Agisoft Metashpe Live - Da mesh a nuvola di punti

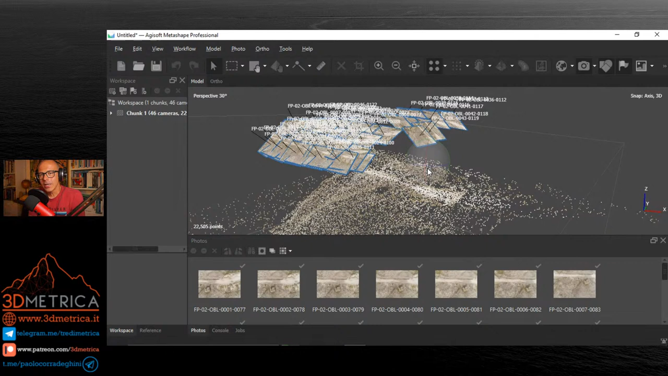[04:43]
Dalla nuvola sparsa, adesso abbiamo un paio di strade per arrivare alla mesh, perché io voglio arrivare alla mesh per poi creare la nuvola di punti densa, o meglio, una nuvola di punti, la densità la decidiamo noi, a partire dalla mesh. Utilizzo, Giuseppe Ria mi dice, proprio quello su cui ho fatto la tesi, Giuseppe è la tesi, l'hai fatta sul campionamento dei punti su una mesh, oppure l'ambito delle cave di marmo di Carrara, un ambito a cui sono molto legato, forse per me sarei sempre là a lavorare. Facciamo così, creiamo la mesh dalle mappe di profondità,
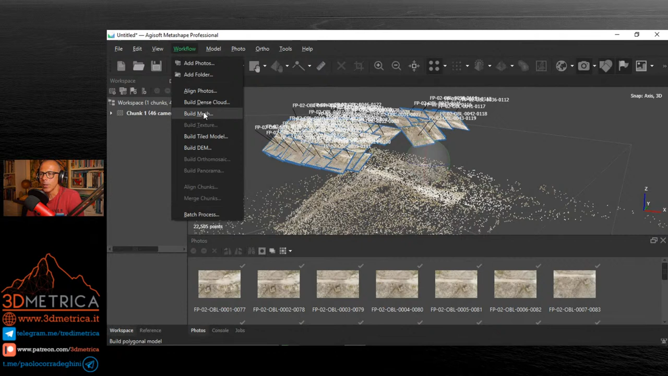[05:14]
quindi salto la nuvola densa, o meglio, possiamo provare, vabbè, saltiamo la nuvola densa, quindi creiamo la mesh dalle mappe di profondità.
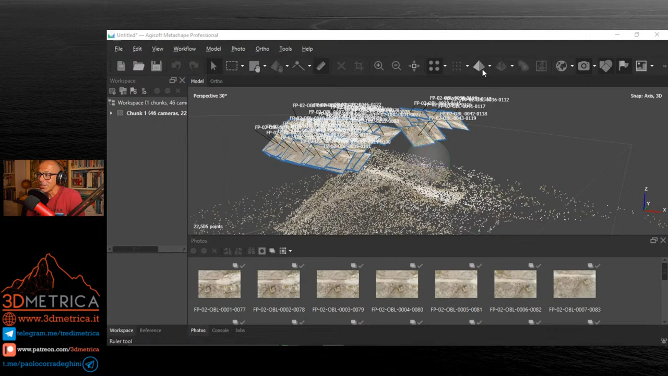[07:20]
E poi questa è una cosa che cercherò di risolvere nella prossima live. A questo punto la mesh esiste. Non si vede perché devo abilitare la vista della mesh. Quindi faccio un clic su questo grande pulsante.
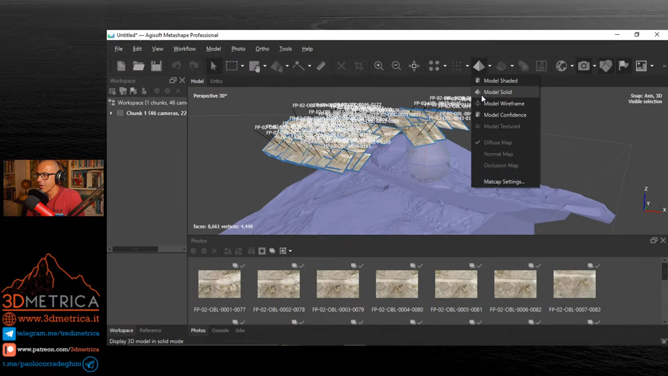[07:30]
Di default Metashape mi fa vedere la mesh solida senza l'attribuzione del colore, ma se non sbaglio ho lasciato spuntata l'opzione di generare il colore. E quindi la nuvola di punti è...
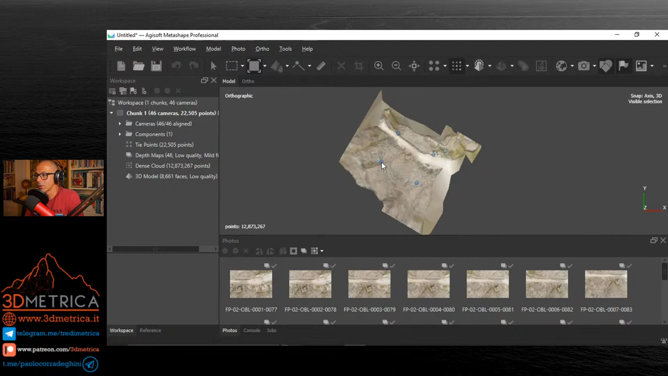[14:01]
parecchio direi che possiamo lavorare soltanto su questa parte in modo tale da cercare di velocizzare un po' il calcolo quando ho finito riclicco su questo freccione la regione di calcolo eccola qua è limitata a questa a questo punto lancio la
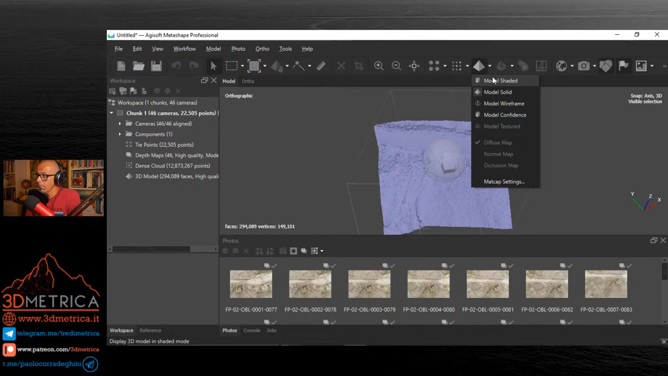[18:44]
model shaded al colore molto meglio rispetto a quella di prima a questo punto
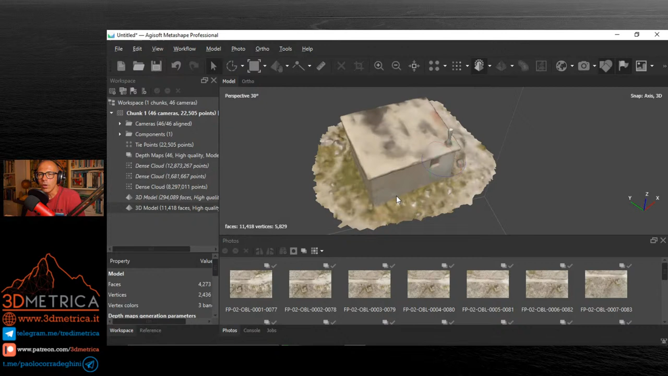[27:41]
di punti a partire da un dato tridimensionale pieno da una superficie come la mesh questa non è la nuvola di punti la devo cliccare la nuvola di punti
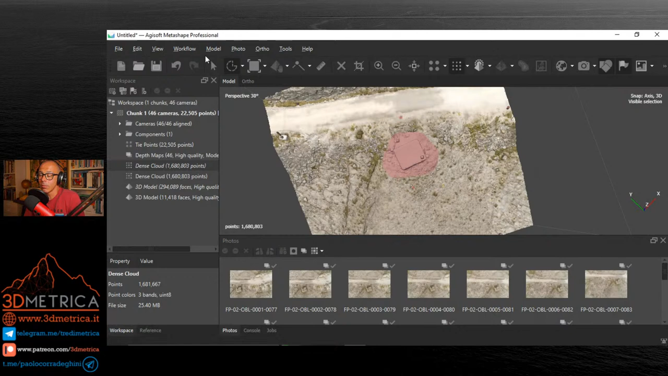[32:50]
eh ma qua adesso ho la visible selection attiva quindi ritogliamo la spunta su visible selection che mi sta facendo abbastanza mattire ok
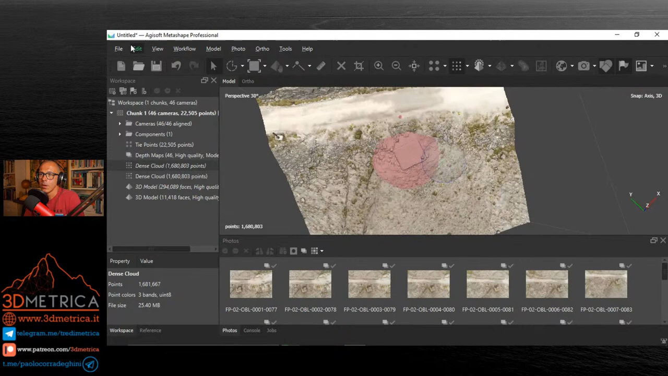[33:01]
invertiamo la selezione e cancello tutto il resto